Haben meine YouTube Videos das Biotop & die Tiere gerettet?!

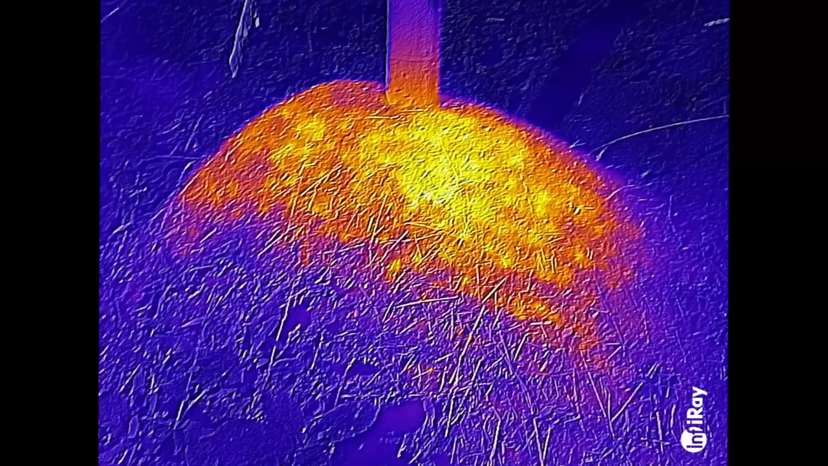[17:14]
Vor allem wie so ein Schornstein hier oben noch, gell? Stimmt.
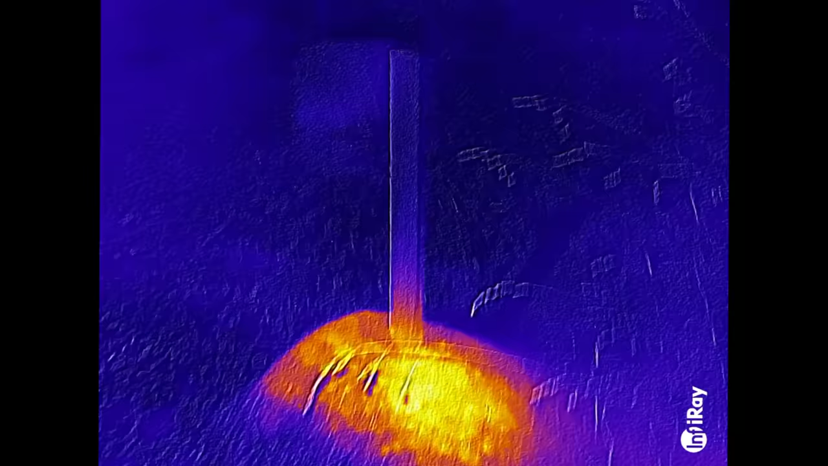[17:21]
Und selbst der leuchtet noch zum Teil.
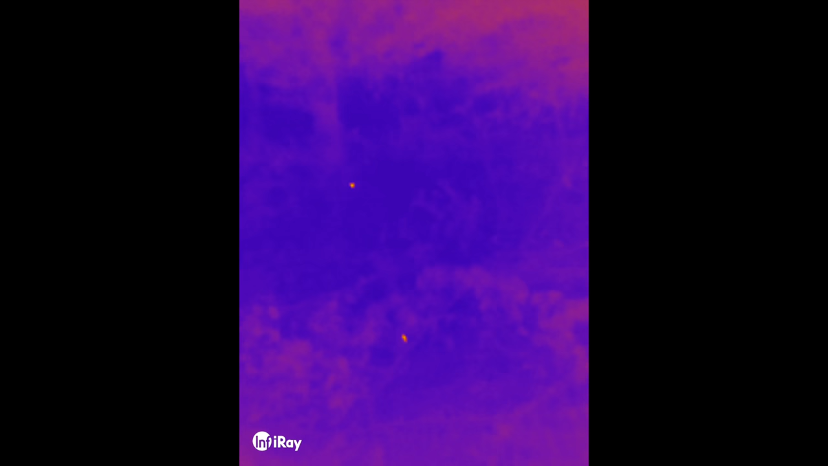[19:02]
Der Fuchs ist das? Deine Kamera. Das ist ein Fuchs.
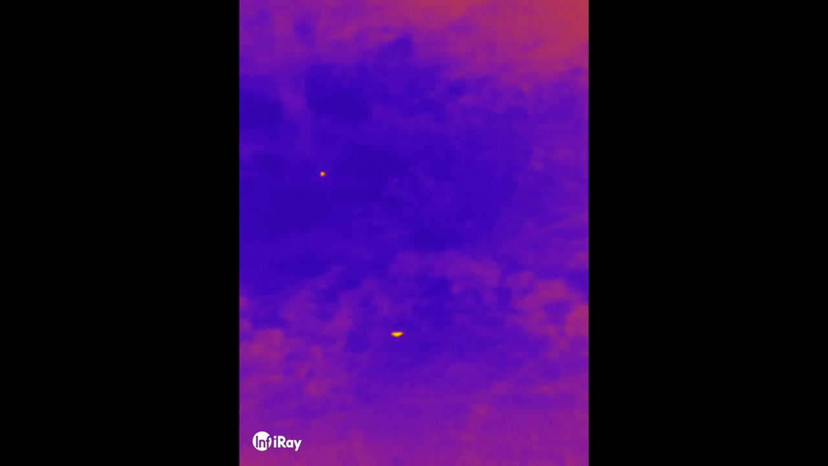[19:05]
Irgendwas ist das. 100% ist das ein Fuchs.
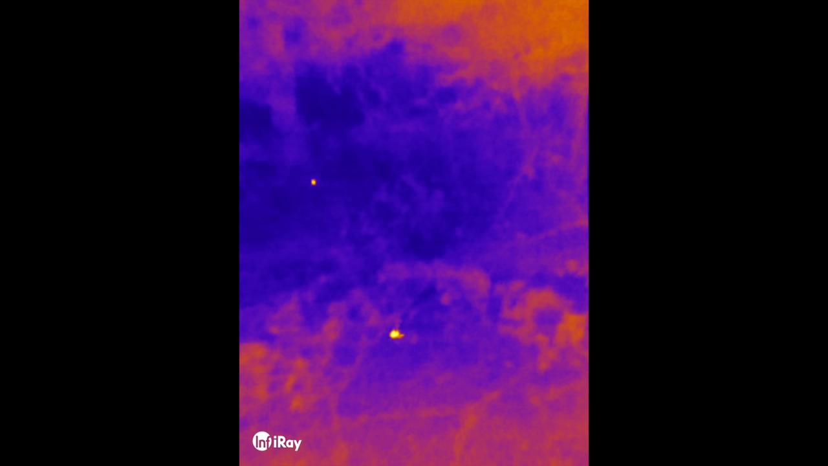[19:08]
Der ist jetzt in deinem Waschbär. Oder ein Dachs.
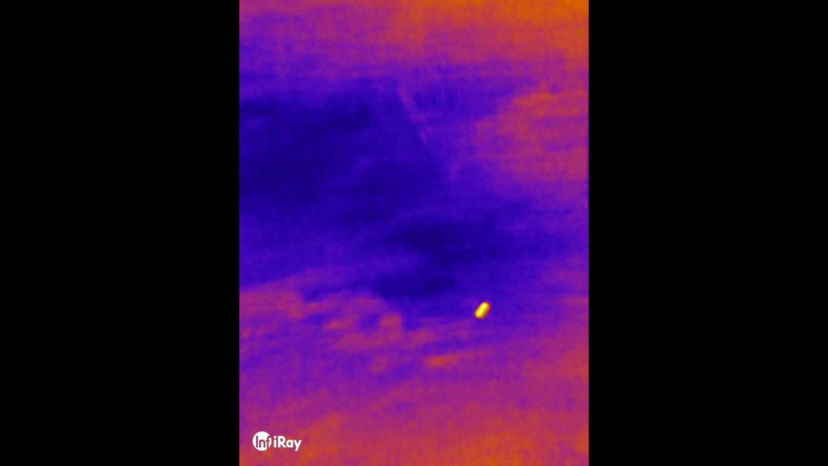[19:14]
Ist hier schnell. Alter. Er hat uns gehört. Da haben wir da hinten jetzt noch was. Das könnte eventuell... Nee, das ist auch nicht das Zelt. Das bewegt sich auch. Das Zelt leuchtet nicht. Das haben wir vorhin schon von oben gesehen. Ja, da ist auch irgendwas. Das bewegt sich doch. Ja. Ja, oh. Da guck mal. Das sieht auch aus wie Fuchs, Marder. Das ist weg.
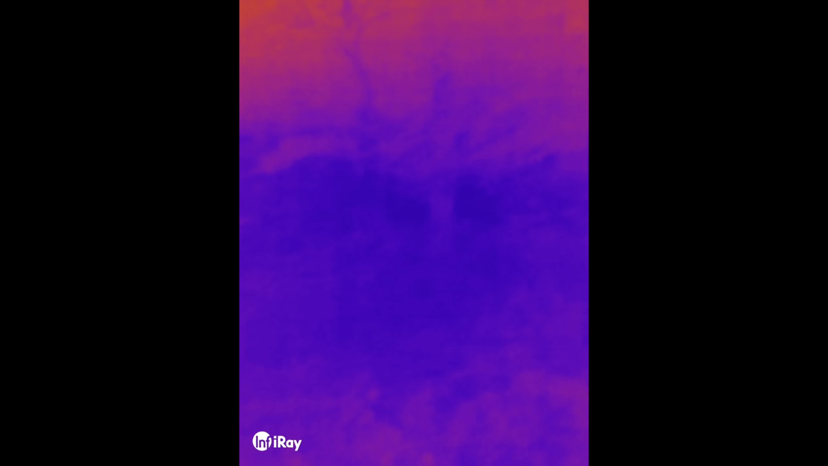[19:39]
Krass. Da ist noch was. Das da hinten war eben auch was. Das ist nicht der Ameisenbau. So. Das bewegt sich auch. Und da hinten links hier ist auch was.
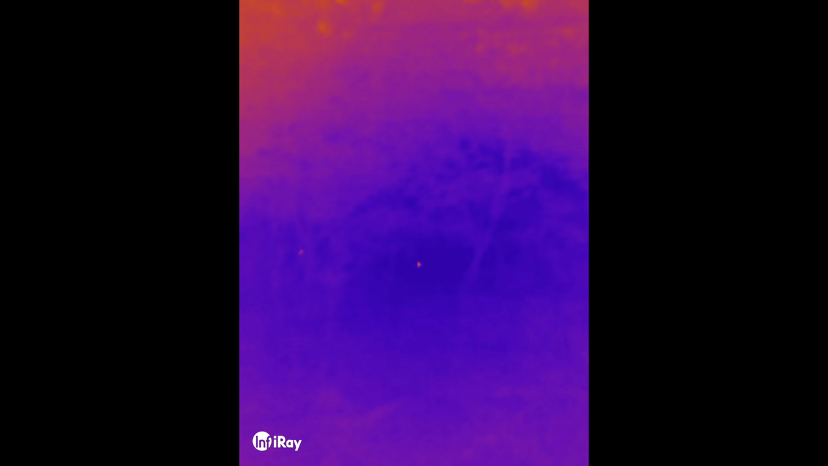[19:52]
Seht ihr das? Ja. Das könnte ein Wildschwein sein. Das ist größer. Ja.
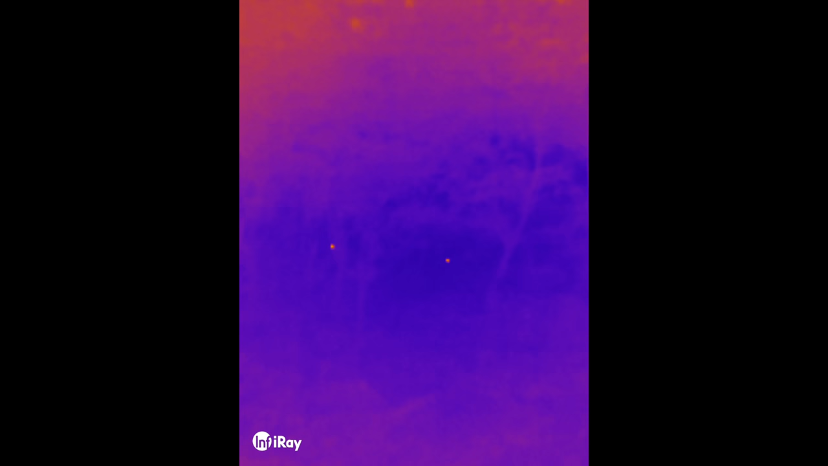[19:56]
Vorne, wir haben gerade von der anderen Seite gesehen, dass wir hier im Lager hatten.
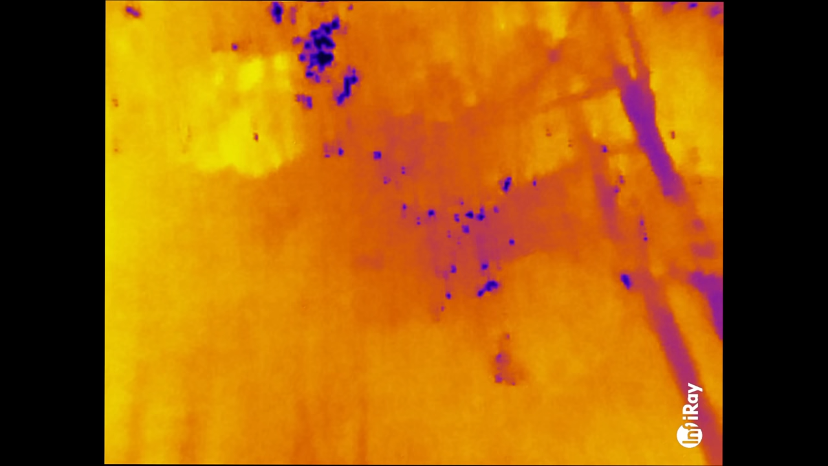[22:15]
Guckt euch das mal an. Wahnsinn. Wie warm das da oben ist.
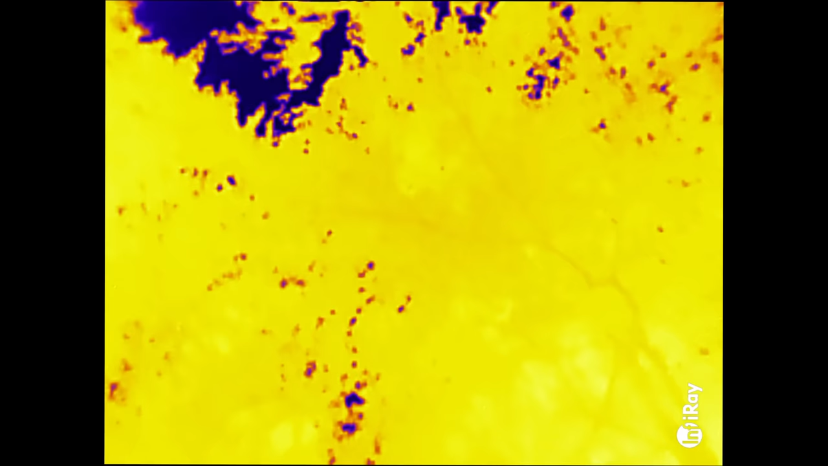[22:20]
Kurios, kurios. Aber egal, wir gehen jetzt nochmal an das Biotop und checken nochmal. Nee, du wolltest nochmal ins Wasser, ne? Ich wollte nochmal gucken, genau, was da jetzt abgeht.